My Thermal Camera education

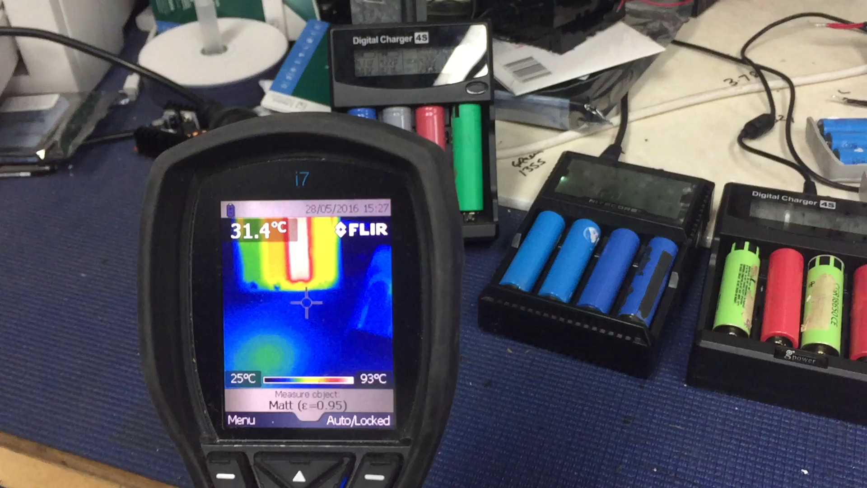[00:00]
On screen: spot 31.4°C, scale top 93°C, scale bottom 25°C
hey tubers so check this out this
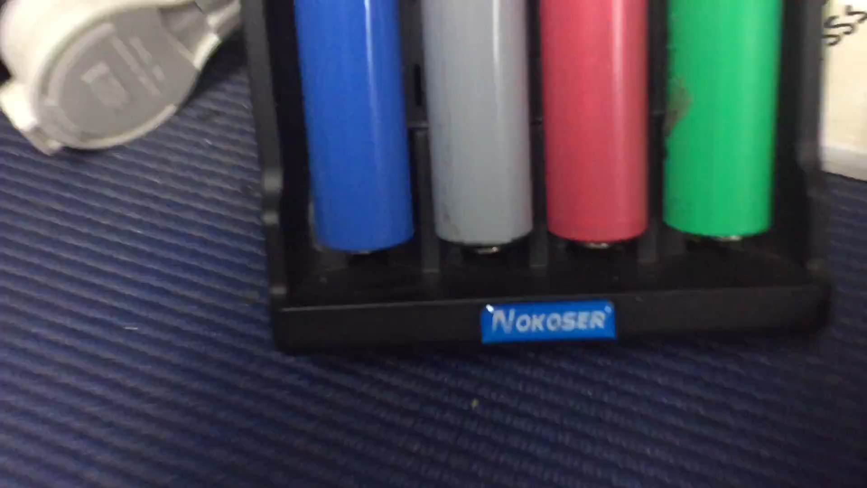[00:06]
is this is I've just been playing with this thermal camera
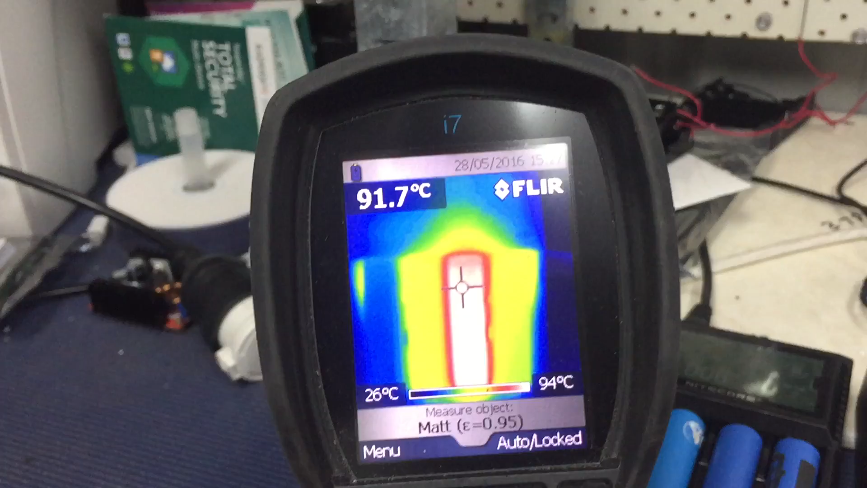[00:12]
On screen: spot 91.7°C, scale top 94°C, scale bottom 26°C
and we've got a faulty battery I like thermal cameras so that's the first batteries there second battery third battery
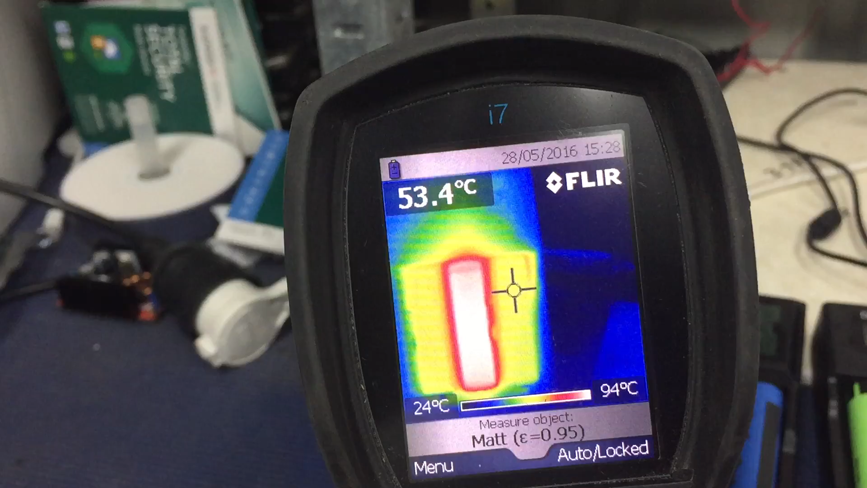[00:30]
On screen: spot 53.4°C, scale top 94°C, scale bottom 24°C
fourth battery of course these two batteries either side of it are nice and hot good that one being so cooking well that's pretty cool I want one
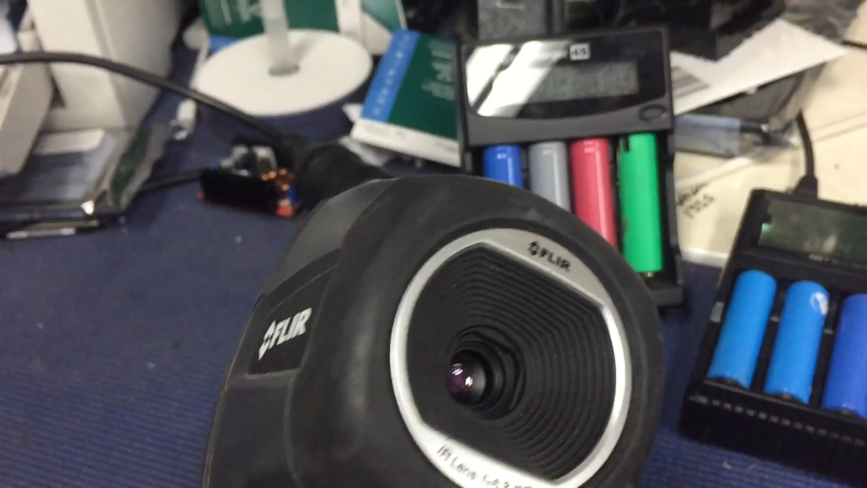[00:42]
definitely want one I
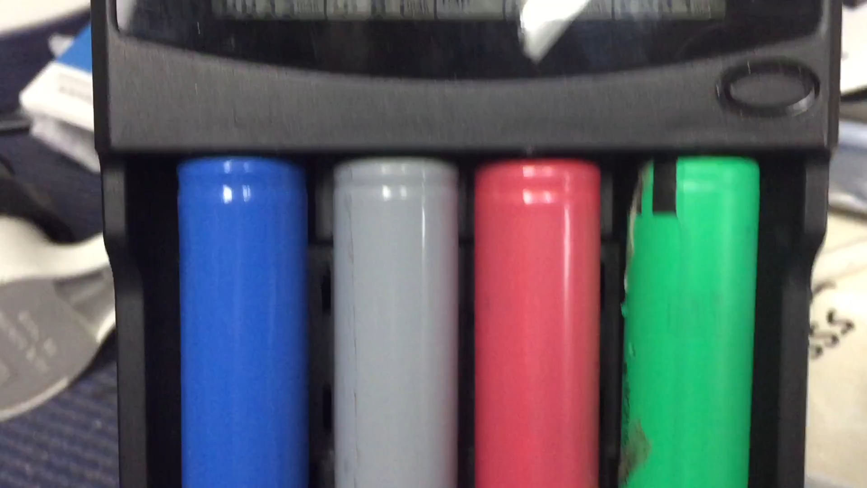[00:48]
guess we can we can chuck that um that red colored battery out
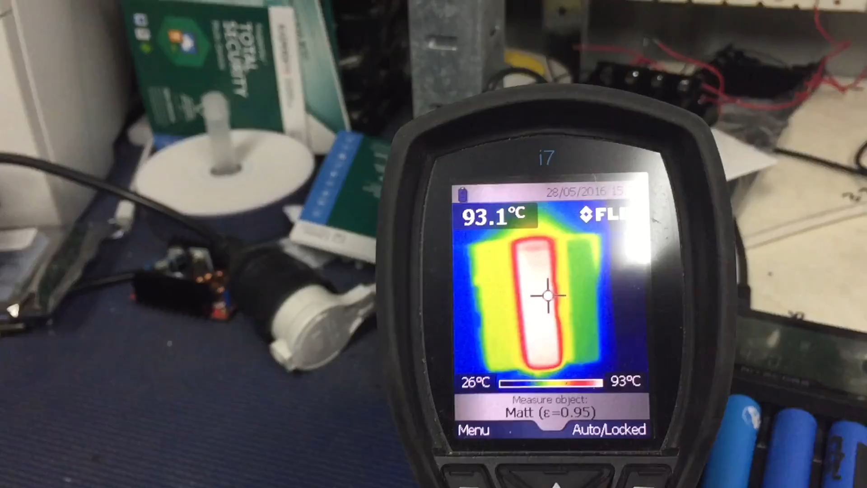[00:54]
On screen: spot 93.1°C, scale top 93°C, scale bottom 26°C
and see if we got where's this one